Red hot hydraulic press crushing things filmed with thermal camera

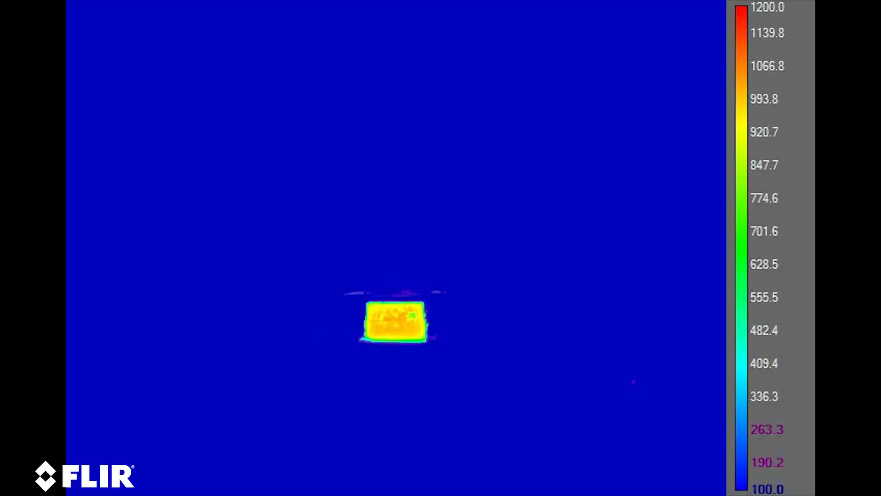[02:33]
Ja hattestä temperaturen, jota minun softwarein, oli yhdessä 1250 degrees Celsius. Joten se oli todella hienoja. Ja tää on ensimmäinen, se on toilet paper.
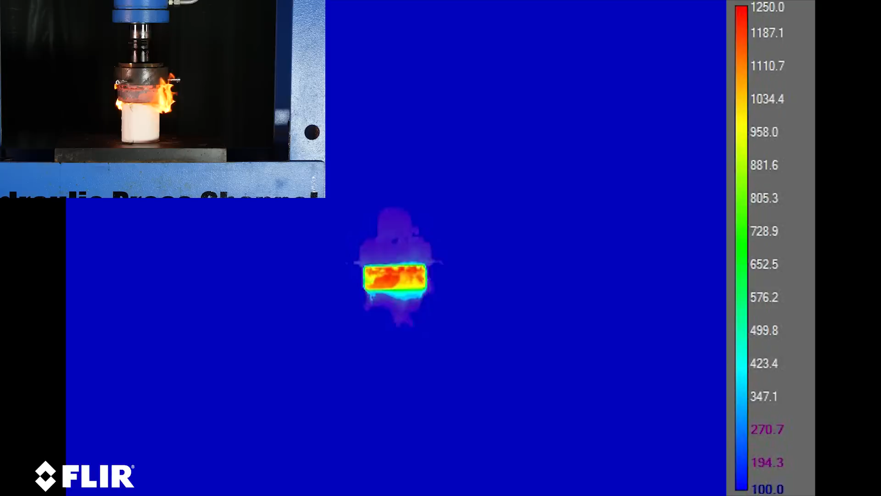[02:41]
Voitko nähdä jotain näitä paperia. En tiedä, jos se on vain vaikuttaa, tai oli se oikeasti hienoja.
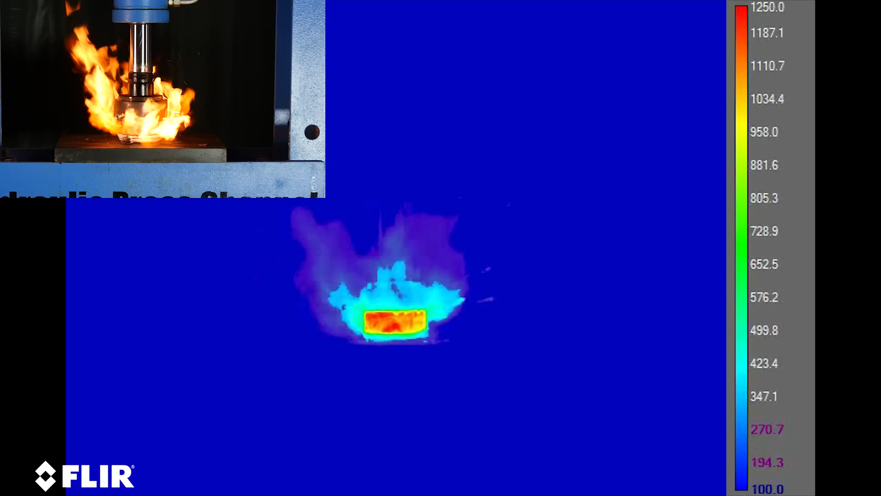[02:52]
Ja sitten näin, voit nähdä jotain hienoja ja asiaa näistä. Mutta voit ei nähdä esimerkiksi nämä kaastreamit, jotka tulevat siitä, joten nämä ei ole niin hienoja.